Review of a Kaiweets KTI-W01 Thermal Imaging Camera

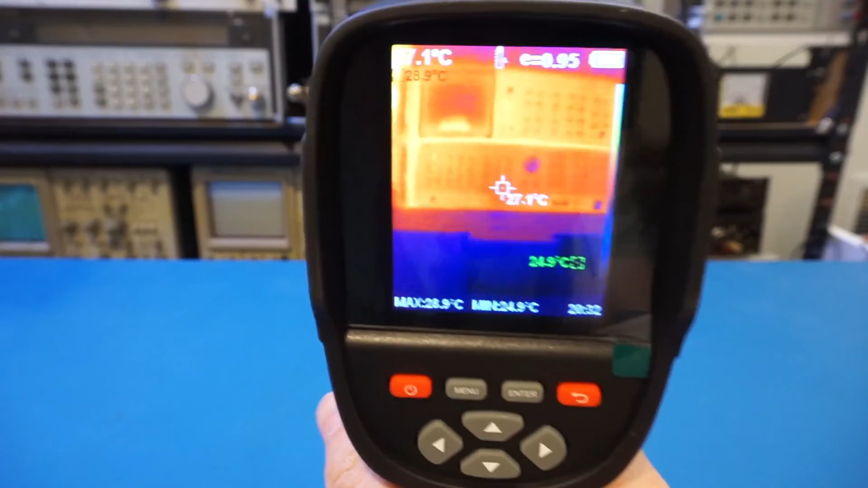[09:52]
On screen: spot 27.1°C, max 28.9°C, min 24.9°C
every single time now to record a video you just long press the trigger button so let me show you again so you can start recording and i believe it
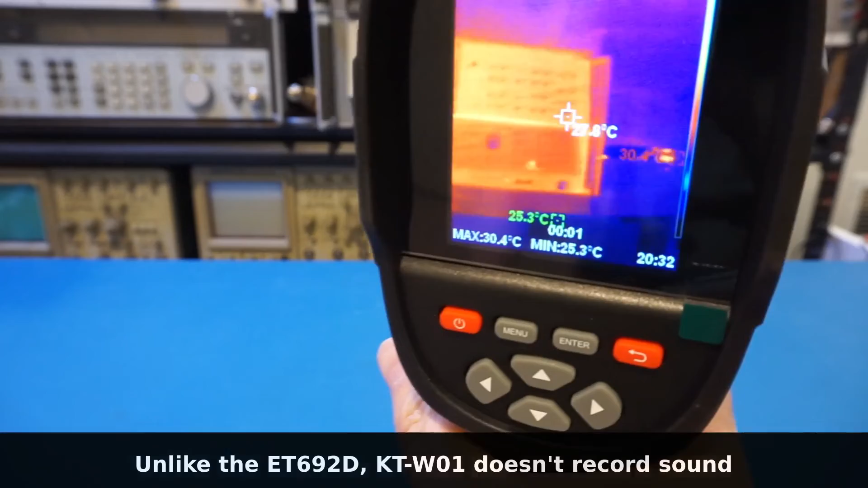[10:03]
On screen: max 30.4°C, min 25.3°C
does record the sound which we'll have to take a look a little bit later and to see if the sound is recorded
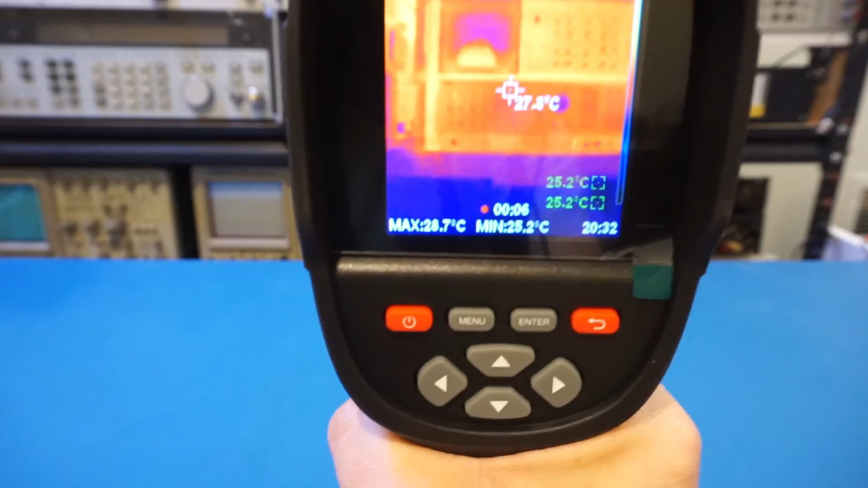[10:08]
On screen: max 28.7°C, min 25.2°C
on its clip but to stop the recording you just press and hold the trigger button again
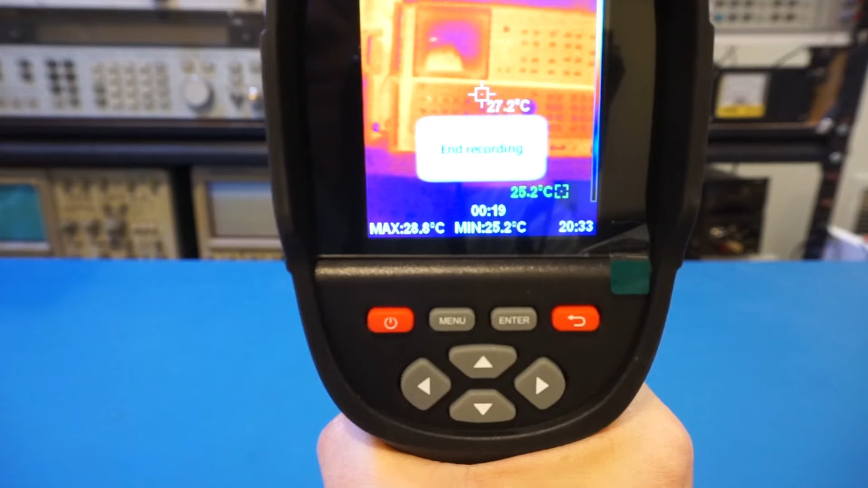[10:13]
On screen: spot 27.2°C, max 28.8°C, min 25.2°C
now let's take a look at an adrenal board and later on a switching power supply and get a sense of how well it works if you want to use it to troubleshoot electronics now
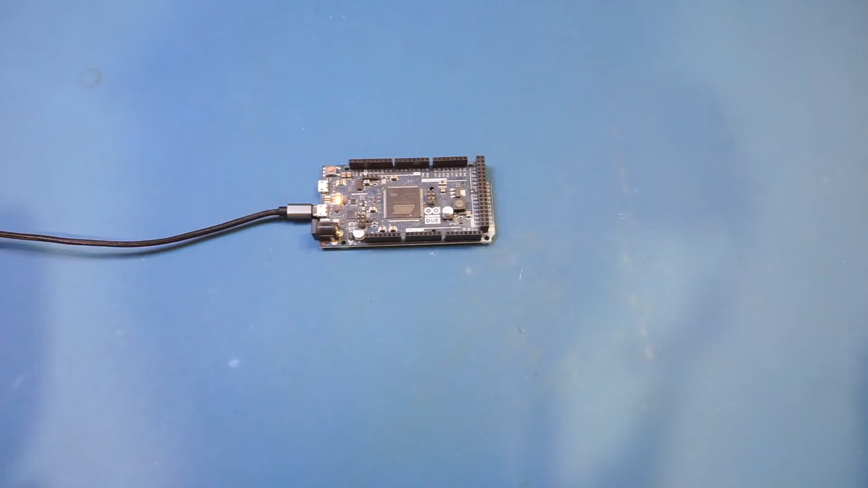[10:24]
this thermal camera has a fixed focal length and it didn't specify the minimum focal distance anyway let's take a look
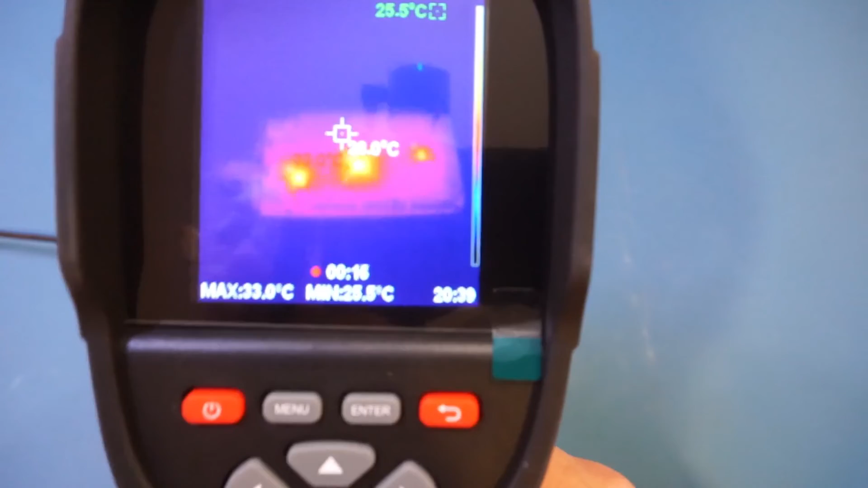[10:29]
On screen: min 25.5°C
as you can see we are able to pick up the thermal signatures of some of the ic's back there but it does get blurred if you get too close now
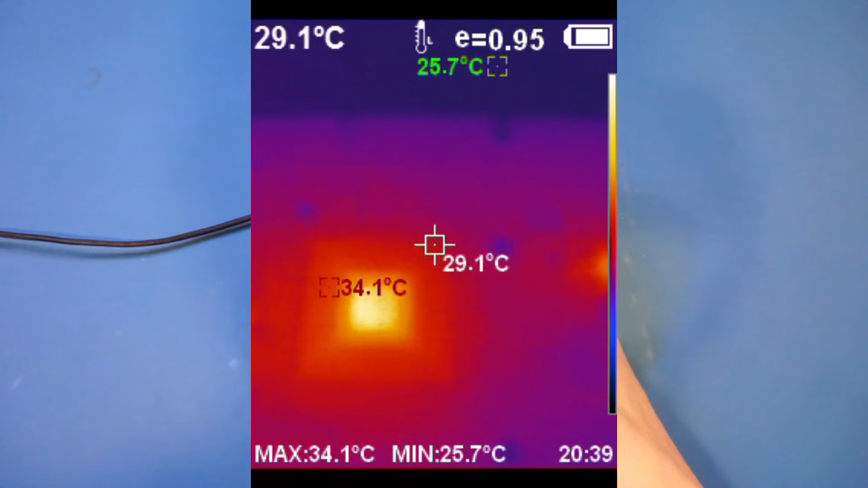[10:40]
On screen: spot 29.1°C, max 34.1°C, min 25.7°C
this is actually pretty decent to be fair this is a general purpose thermal imaging
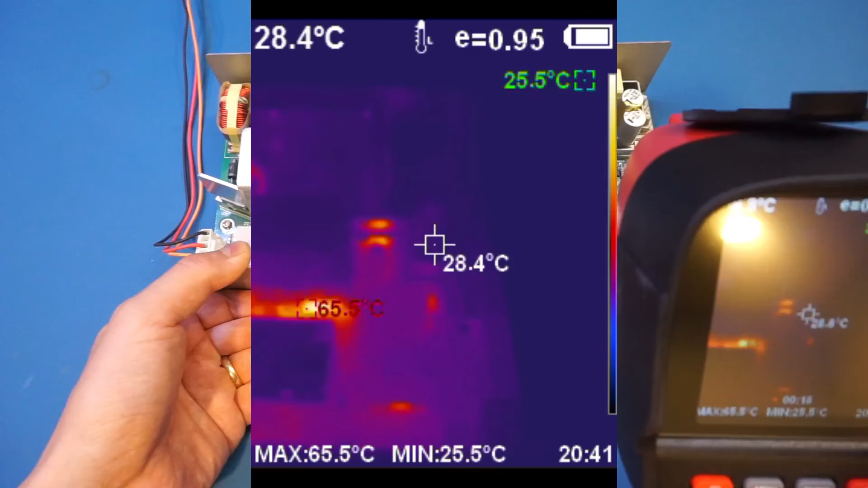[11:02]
On screen: spot 28.4°C, max 65.5°C, min 25.5°C
details actually so this is actually not bad at all let me just tilt the switching power supply a little bit and you can
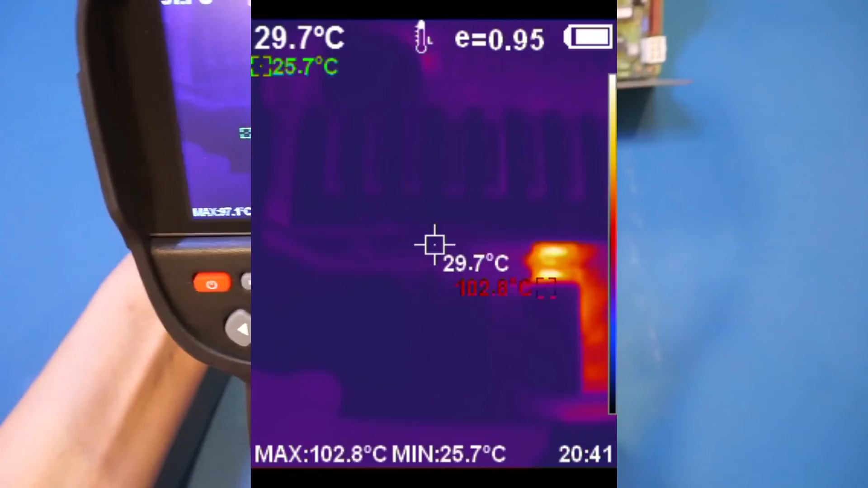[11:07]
On screen: spot 29.7°C, max 102.8°C, min 25.7°C
see it i'm going to actually overlay the video captured here so
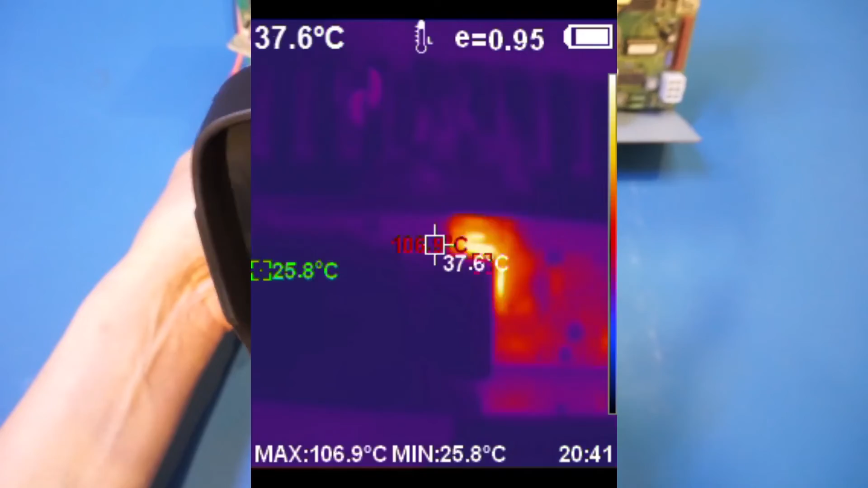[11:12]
On screen: spot 37.6°C, max 106.9°C, min 25.8°C
you can see a little better but as you can see we are able to see the components
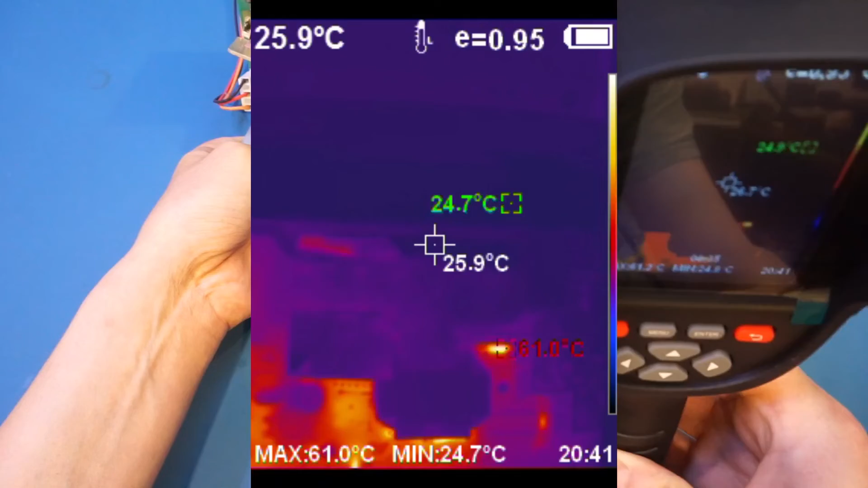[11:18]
On screen: spot 25.9°C, max 61.0°C, min 24.7°C
heating up on this power supply and
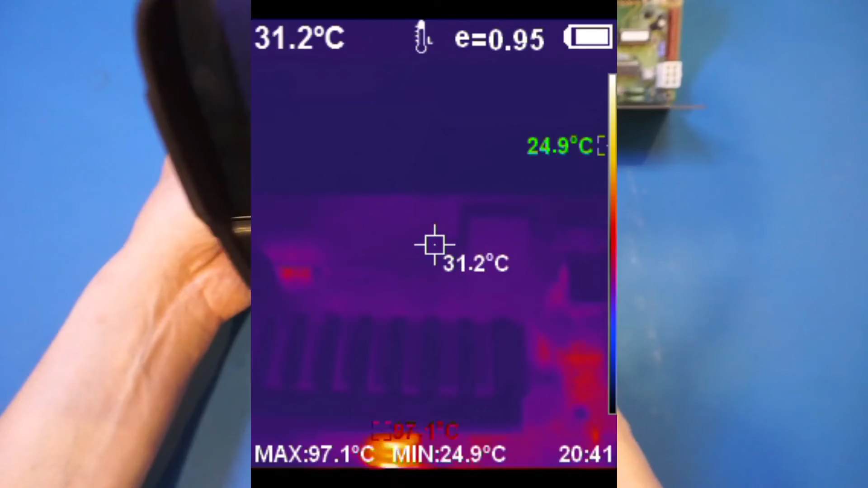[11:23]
On screen: spot 31.2°C, max 97.1°C, min 24.9°C
there were a few resistors back there you can see that we are also able to pick up
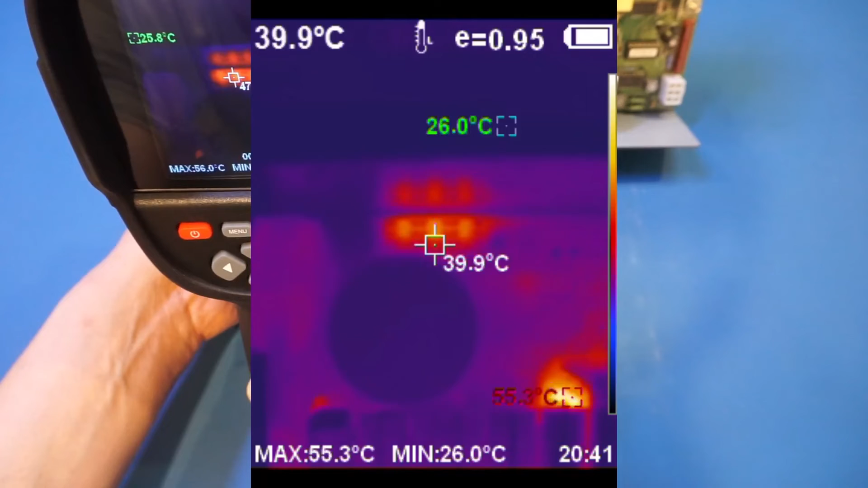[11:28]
On screen: spot 39.9°C, max 55.3°C, min 26.0°C
and if you recall the et692d was not able to pick up those resistors back there